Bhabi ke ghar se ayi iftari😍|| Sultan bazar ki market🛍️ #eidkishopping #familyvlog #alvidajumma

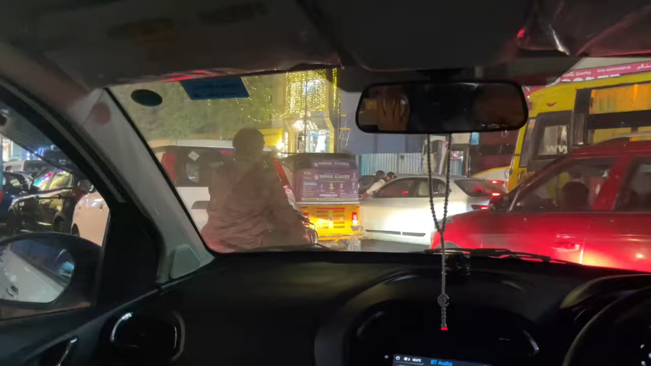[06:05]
चलिए ज़िए गाइस हम लोग उदर जाके मिलते हैं आपसे हर जगह चले जाए बट्श को मत आयो और टोली चुखी को भी मत जाएं इजर तेके ट्राफिक किदर में जाएं घर में बैठी आप लो बस रहा पुद